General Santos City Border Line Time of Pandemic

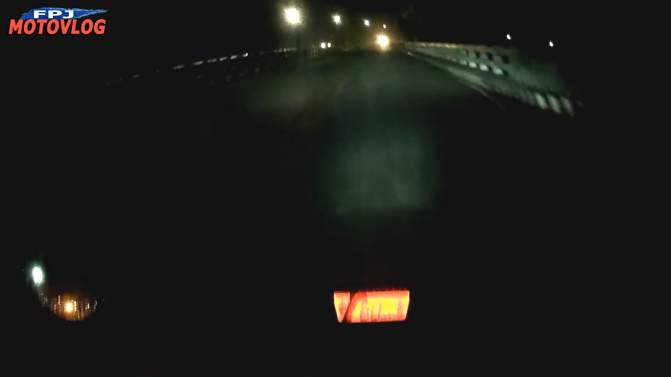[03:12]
Ano sana tayo? Nagre-record sana tayo. Kasi naputol kasi umuulan. So, ngayon ha is, pauwi na ako guys. Ang time check is around 7:20. Pauwi ako sa ano? 7:20 PM. Pauwi pa ako ng Davao City. So, medyo malayo-layo pa guys.
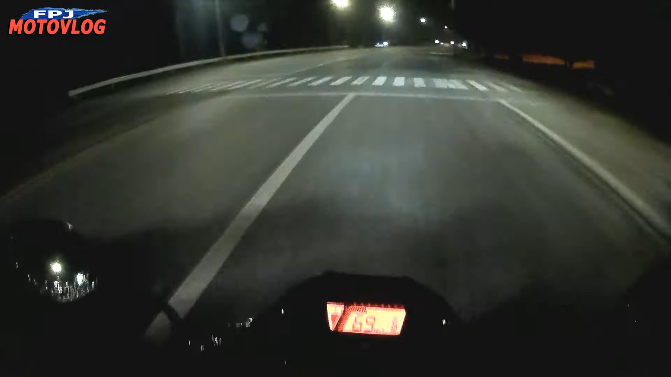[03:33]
Eh, may checkpoint pa dito. Checkpoint pa dito, may checkpoint. May checkpoint pa dito guys, mga sir natin. So, pwede ba akong Davao? Anong oras na ngayon? 7:20. Night ride na tayo guys. Ano talaga ngayon guys, ang Jensen General Santos City.
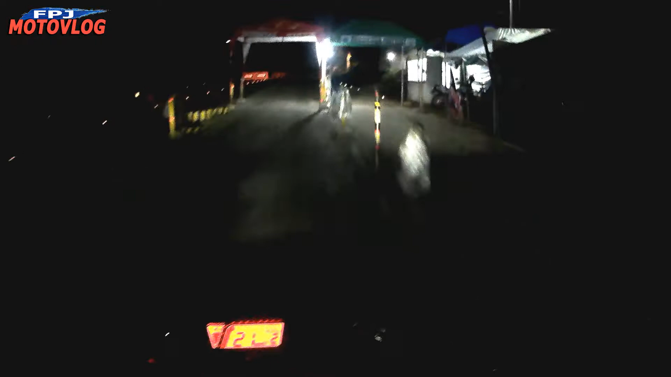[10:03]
Ano na, wala na masyadong tao. So, pasbay na lang tayo. Anyway, dun lang tayo sa ano. Dun lang tayo sa sa checkpoint dun sa may tinagakan pa, bago ka papasok ng Jensen. So, anyway, pasbay lang tayo. Pauwi lang tayo.